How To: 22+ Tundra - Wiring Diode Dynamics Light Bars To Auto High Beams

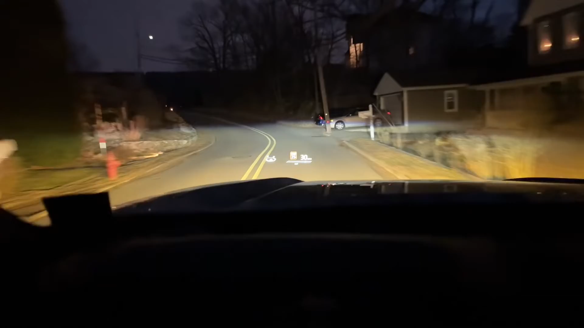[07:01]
obviously just on some local roads but check out the ss6 as well those are really nice so factory fogs turn off when the high beams are on the ss6 have a great spread and you can see i've got my lights aimed very very properly it is lifted so i did do a little bit of an adjustment still gets good range without blinding anybody
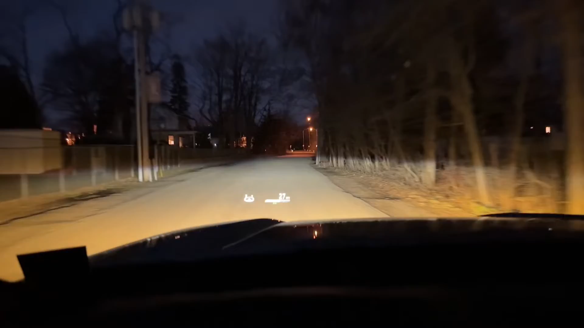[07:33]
but you can see i've got full control with the headlight stock which makes things easy and safe and i can just leave it on auto i notice sometimes the system doesn't fully change to auto as uh as you know auto hyping as quickly as i'd like it to but using the factory stock is just way easier than finding a button the button is in a factory location too but it's just difficult to kind of locate and you got to look down you got to get your eyes off the road get your hand off the steering wheel this just makes a lot more
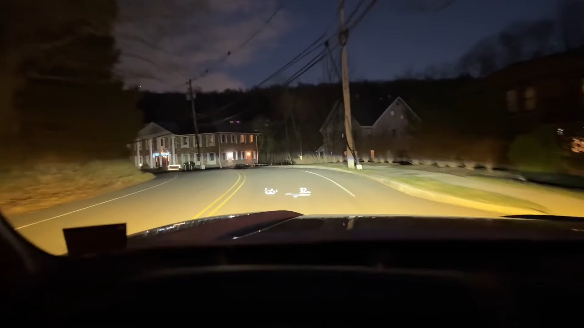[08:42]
really hasn't fully integrated that into i think the led lights um it's interesting i feel like a truck like this would be nice to have some plant you know some adaptive led lights but it's all good the aftermarket we added these light bars and as you can see they're awesome i got nobody flashing me because my low beams are set up properly so definitely happy camper here let me know your thoughts and thanks for watching subscribe to the channel